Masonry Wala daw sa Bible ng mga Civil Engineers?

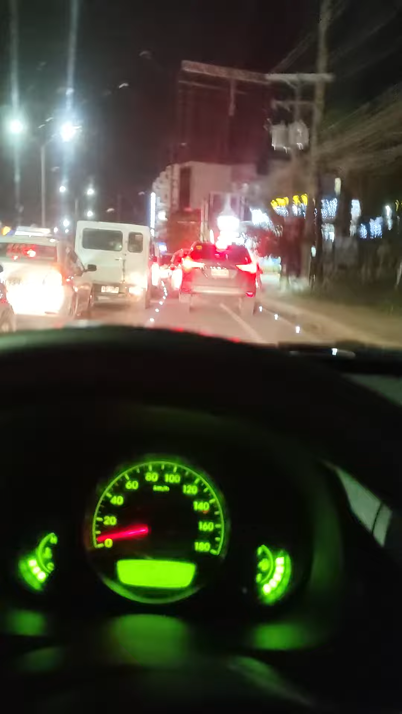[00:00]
Good evening! So, pawi na. Traffic na talaga, no? December 19 na kasi. Tapos mag-aala 7 pa lang, ganito naka-traffic. Tapos, kasi may ano, minabasa ako sa comment section, may nagtanong eh, regarding sa ano, sa hollow black, ika nga sa Masunri Works, sabi niya, sabi sa pagkaka-comment niya na yung Masunri raw, okay lang daw yan na